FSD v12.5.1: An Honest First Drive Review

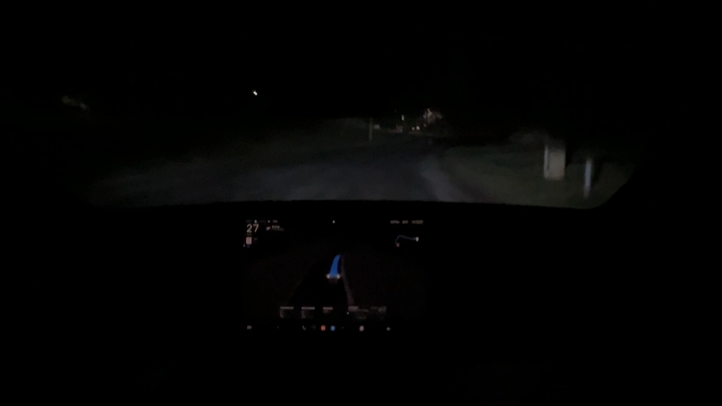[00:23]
It's reading this road as 35 miles an hour, which probably should be 25 miles an hour, but it is going fairly slow. All right, it's doing a good job keeping away from the curb here on the right. It used to ride the curb on 12.3.6, and then 12.5 was pretty good.
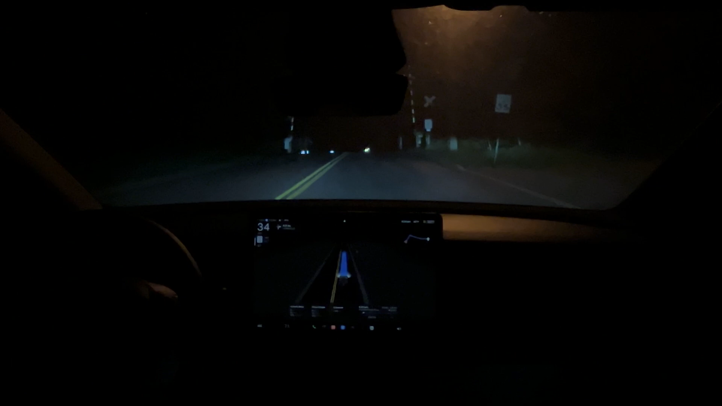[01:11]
The slowing down at the road road crossings are definitely a little more rough on 12.5.1. It used to just glide right over it on 12.5 at a good comfortable speed. It is going a little bit faster, five miles over the speed limit, which is definitely preferred.
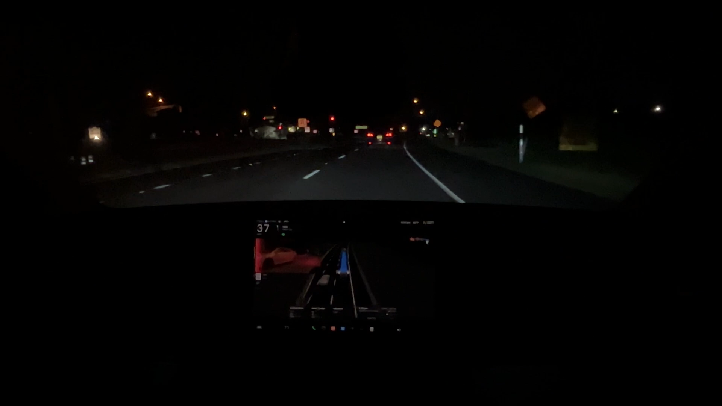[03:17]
Okay, we're slowing down to 35, 33. Whoa. This is terrible. Compared to 12.5, this was an awful turn. Wow.
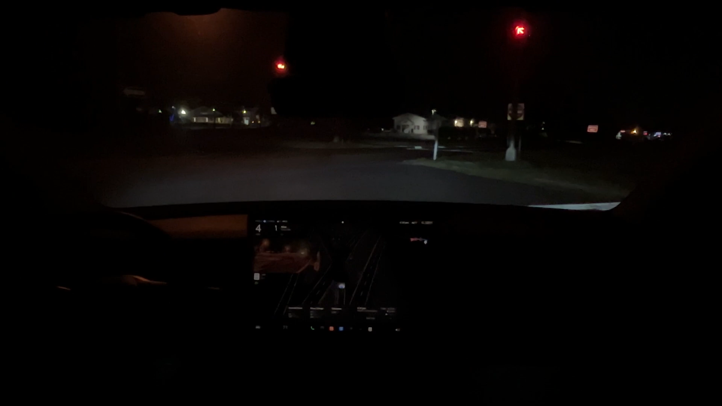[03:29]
Definitely some regression on this turn. Wow. Jeez. It was not ready for this turn for some reason. Okay. Good takeoff on the green. Pretty comfortable. It seems like a little bit more aggressive for sure. The 12.5 was very smooth. 12.5.1 is definitely a little bit more aggressive on takeoffs and slowing down.
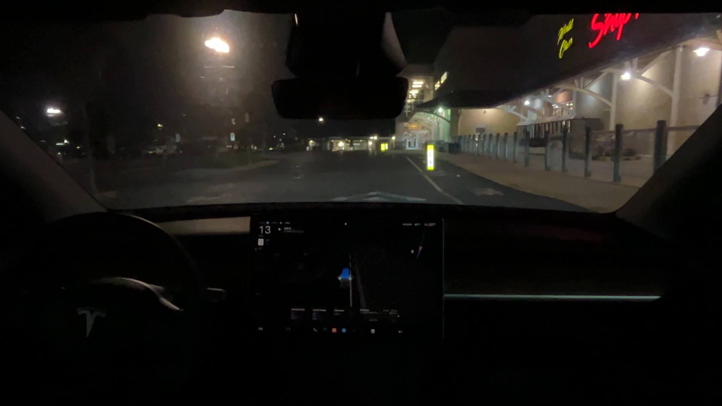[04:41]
Slow down for a speed bump here. Okay. We are coming up to the door. Got somebody behind us. Got our blinker on with the parking. All right. A little on shore. Got a guy with a bunch of carts in the middle of the street. All right. We're stopping for pedestrian with the carts. Talk about an unexpected turn of events.
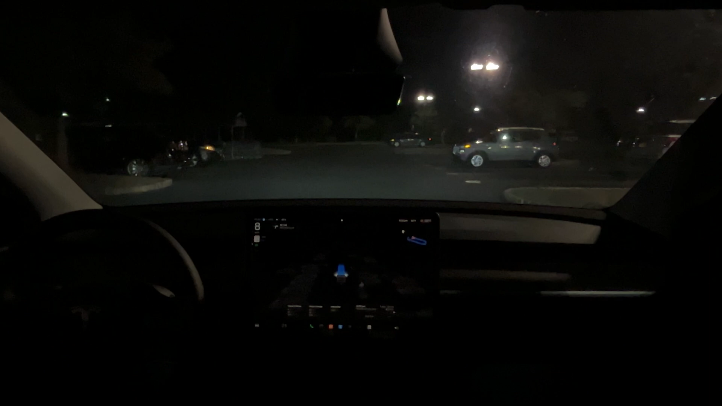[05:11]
Okay. And we're just going to continue. It looks like I made a map into the circle. There's plenty of spots. So it doesn't look like we're parking. All right, here we go. We're going to take our shot here.
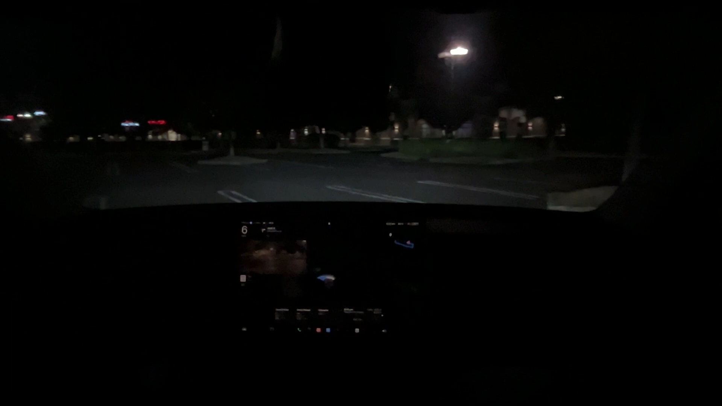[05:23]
Okay. Pull through parking. Okay. Are you done? Some reason it thinks like this is a, some kind of a road or something. Okay. Not done. All right. Let's go again.
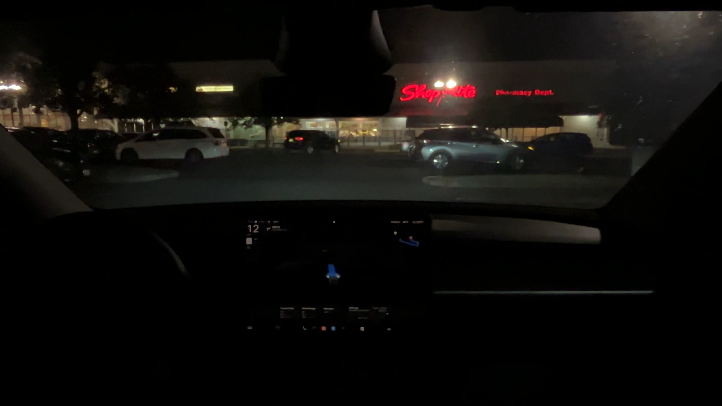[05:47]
So still trying to get me to the front door. It was definitely confused for sure.
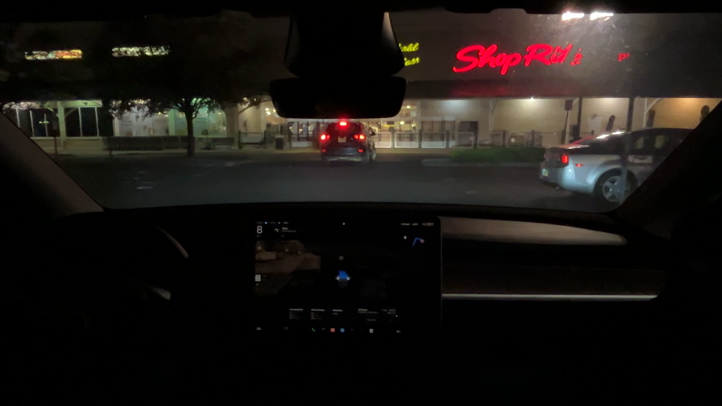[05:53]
All right. We got some parking spots here on the left that we could have parked at. They're not good enough. We're making a left here. We've got a car waiting for some pedestrians. We got a, all right, definitely very unsure.
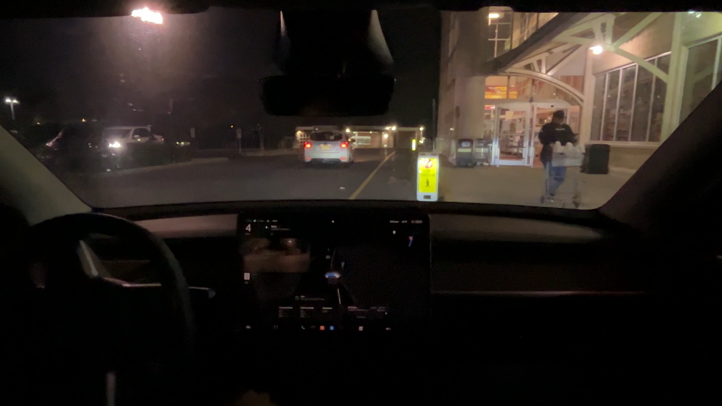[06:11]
We're just going to push it here a little bit because we have a pedestrian here waiting to cross. A couple more pedestrians.
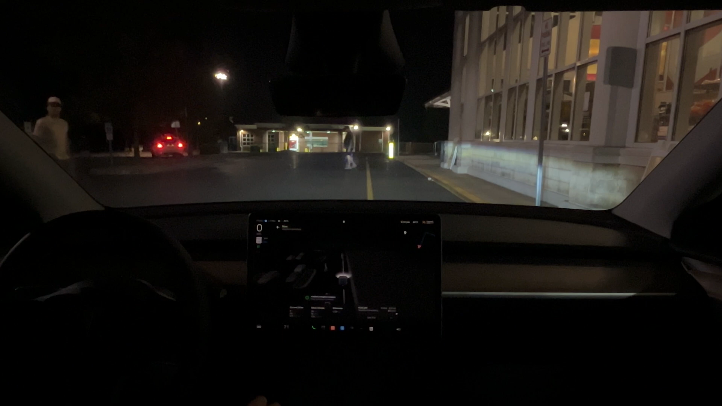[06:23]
All right. I'm going to give this gentleman. Okay. So it arrived. It brought me to the front and just stopped here. All right. Give it a little acceleration push. And I don't know where it's going now.
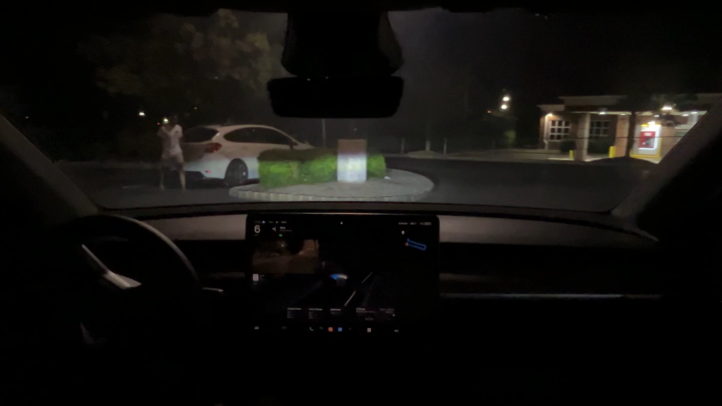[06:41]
But we are just cruising around in this parking lot. And with no parking in sight. Oh, this is a bit disappointing. 12.5.1 did not park itself. It just keeps looping around the parking lot.
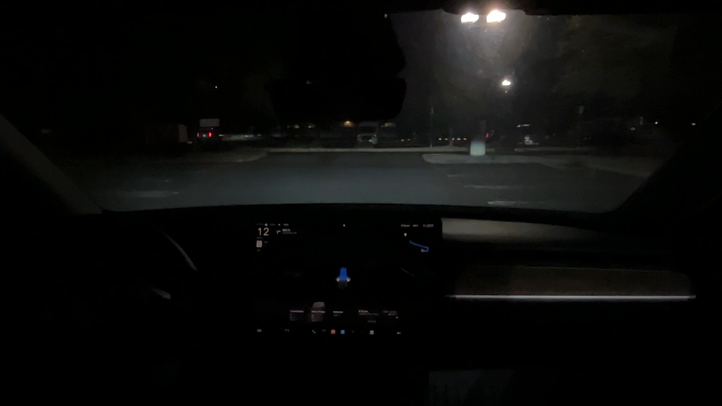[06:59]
Looking for that front entrance. All right. Maybe I'll find a spot somewhere in here.
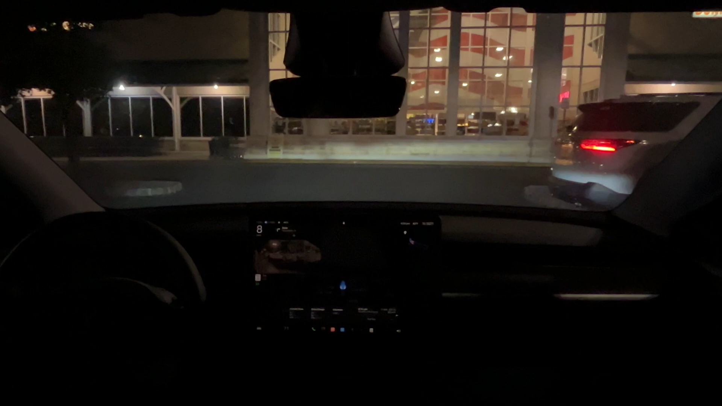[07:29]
Yeah. Turn it right. A bit close to the curb there. A little nerve wracking.
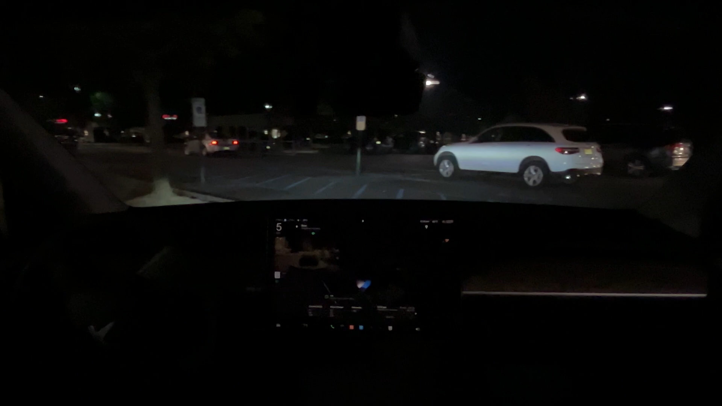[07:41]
This is good. Oh. It is freaking out. Because of this car. Oncoming car. It's having a really tough time in this parking lot. And we're just letting it zip around. I mean, I don't think it's going to find a spot on its own. So I'm going to give it one more round of turns here. And then we're going to call it. I'm going to park it. And get some ice cream. All right. This is a bit close to the curb.
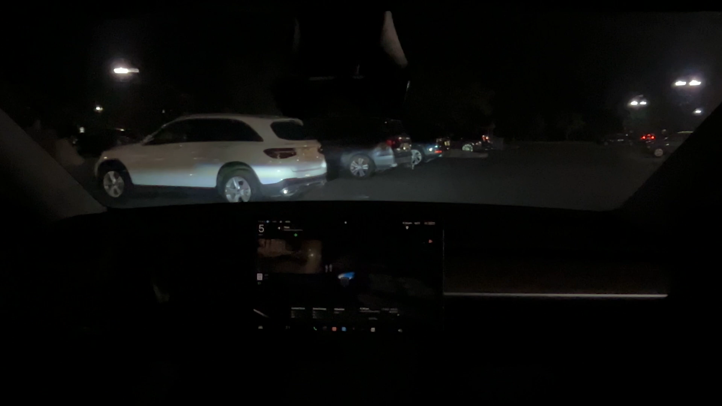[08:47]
Oh, yeah. Oh, oh, oh, oh. We're shooting for a spot here. Could not have picked a more difficult one.
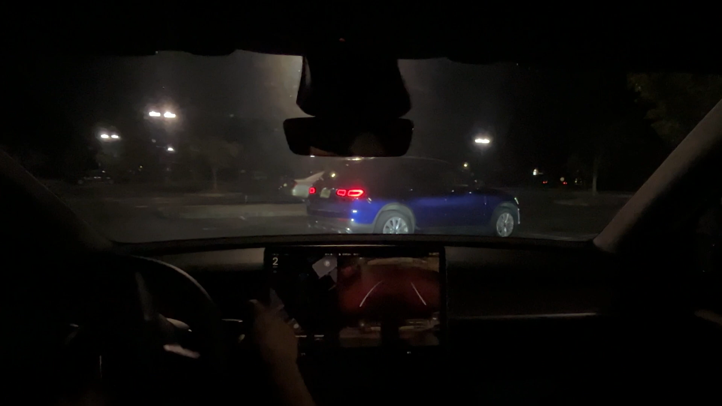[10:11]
There we go. Yeah, these stops are definitely a little bit rougher. And it's getting real close to the sidewalk there with the back tire.